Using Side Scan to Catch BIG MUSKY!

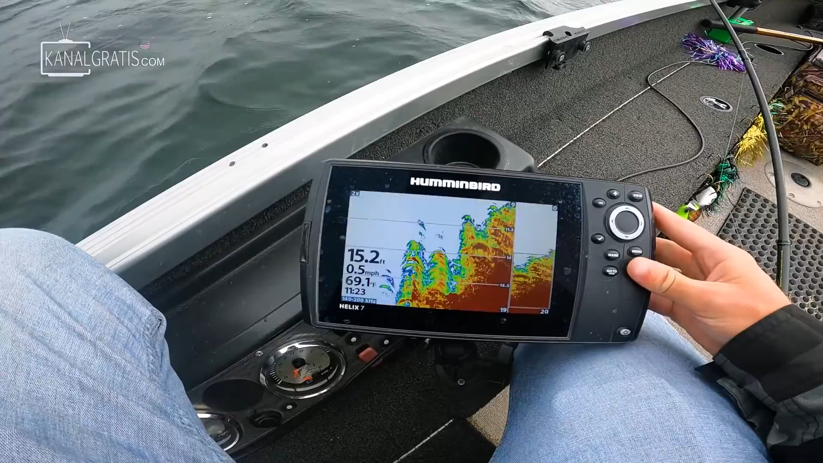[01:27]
On screen: depth 15.2 ft, water 69.1°F, speed 0.5 mph
switch to my side imaging screen here and point this out shadow fish
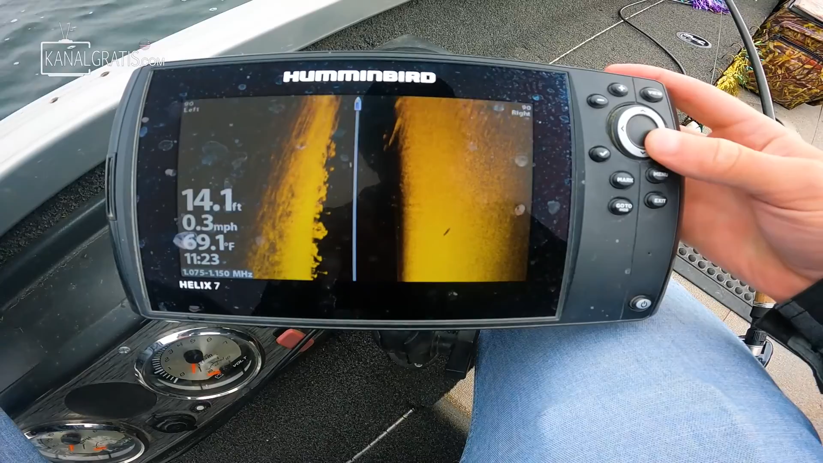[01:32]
On screen: depth 14.1 ft, water 69.1°F, speed 0.3 mph
I'm gonna draw my cursor over and I'm
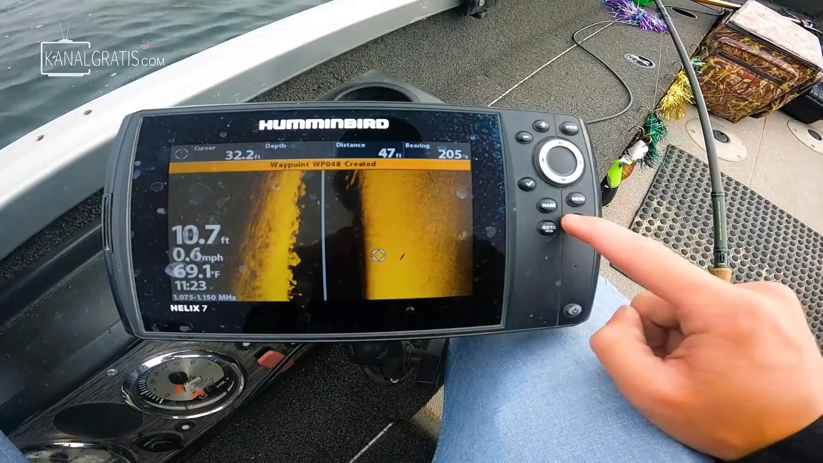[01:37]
On screen: water 69.1°F, speed 0.6 mph
gonna mark that fish and then I'm gonna switch back to my GPS that's
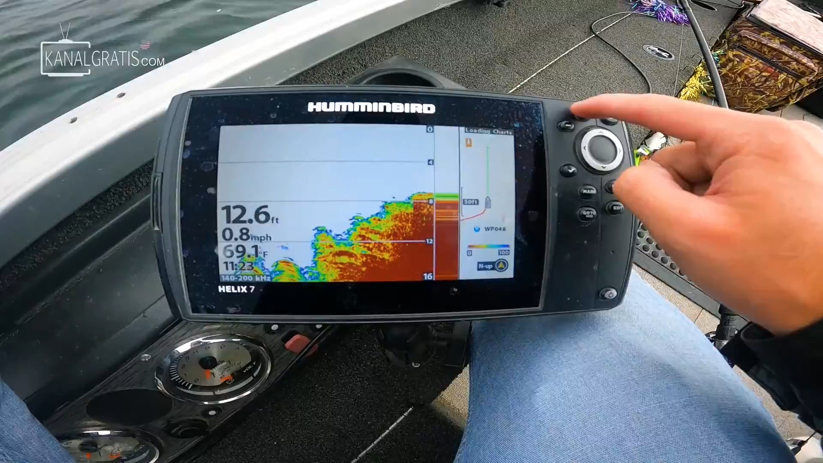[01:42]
On screen: depth 12.6 ft, water 69.1°F, speed 0.8 mph
where he is all right I just happen to have a pull pause boom sitting here I'm gonna throw that on
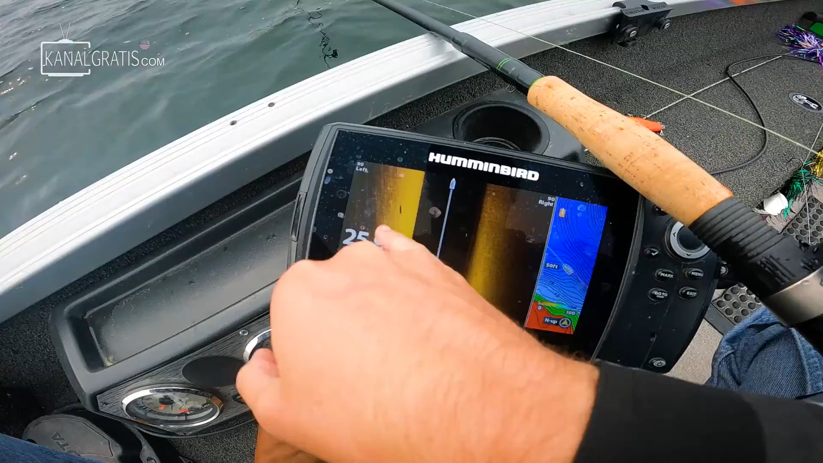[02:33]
these fish are just not active look at that's another fish the fish is right there the shadows just casting on the bottom I know my my side imaging is pretty blurry right now but
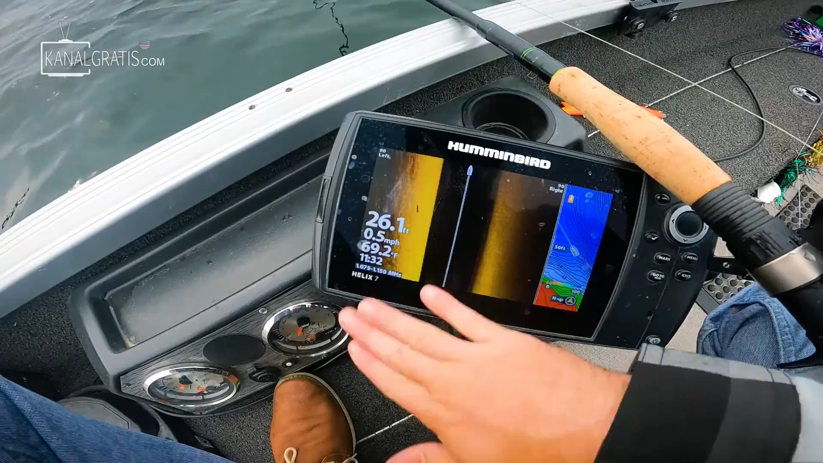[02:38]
On screen: water 69.2°F, speed 0.5 mph
that's a hundred percent of muskie right there
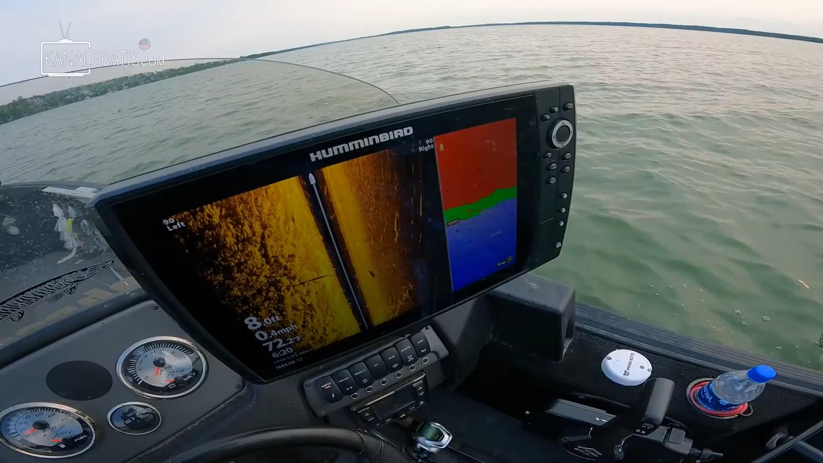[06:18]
Here's the fish. And that's the shadow.
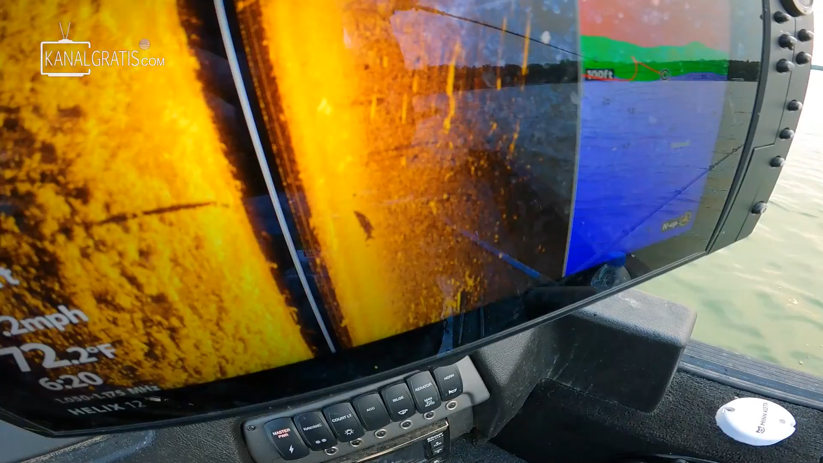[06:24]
On screen: water 72.2°F
If you're going to tell me that's anything other than a muskie, I won't believe you. Because it's pretty clear that that's a muskie. We just marked a pretty clear muskie.